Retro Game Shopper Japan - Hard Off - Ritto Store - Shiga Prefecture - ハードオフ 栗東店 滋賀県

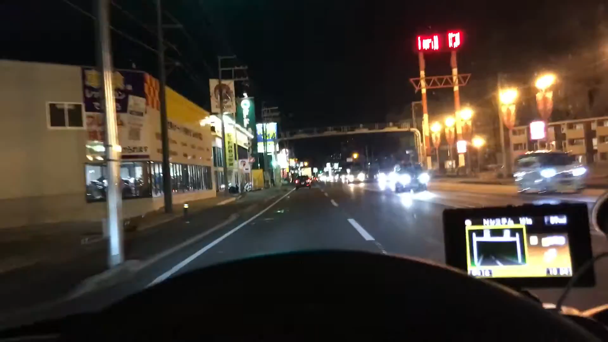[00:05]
Rito City in Shiga Prefecture. Here it is on the left.
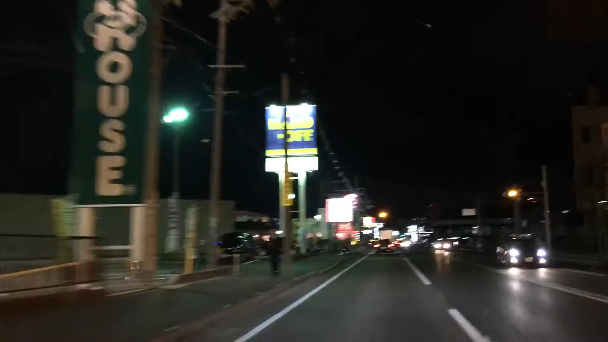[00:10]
And, whoa, whoa, whoa, whoa. Sorry, took a turn too late there.